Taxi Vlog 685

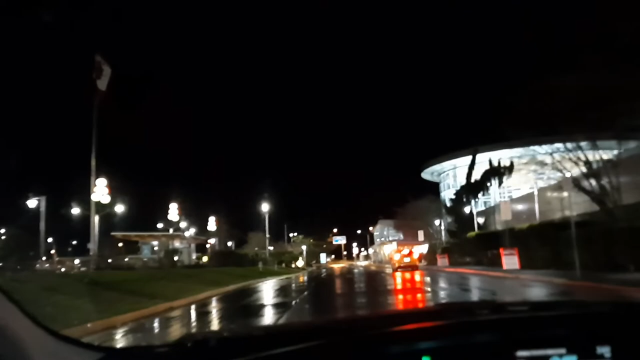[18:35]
Oh... And I forgot my seat belt. Shit.
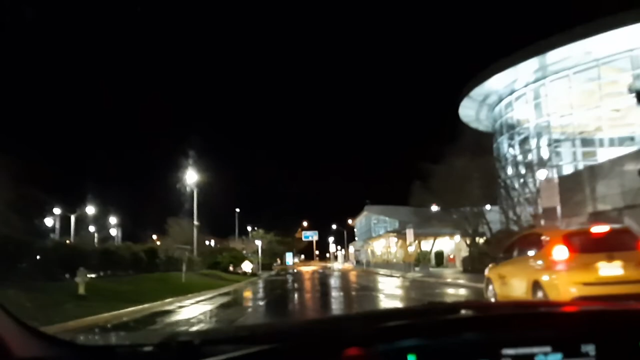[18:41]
I can't pull over there. That's a competing taxi companies...
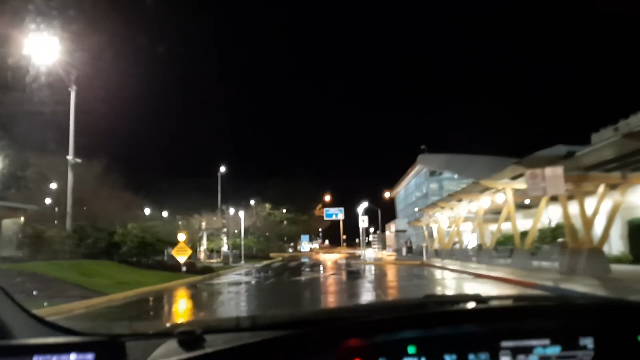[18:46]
Stand. Uh...
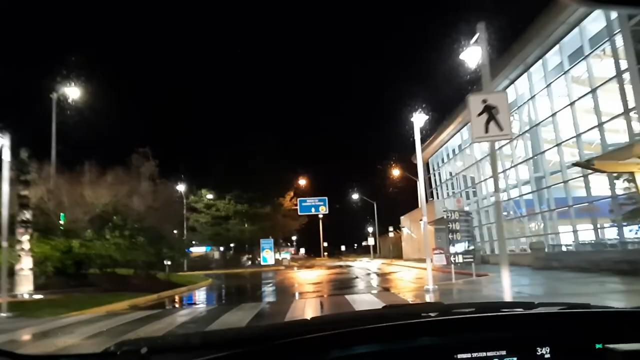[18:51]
I gotta come by here. Pull over for a second.
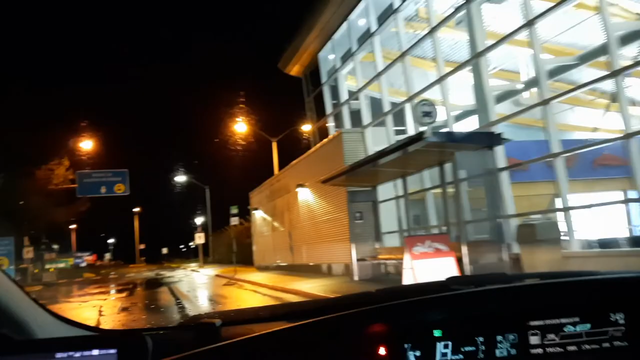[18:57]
Ah... There's another one of our cars going.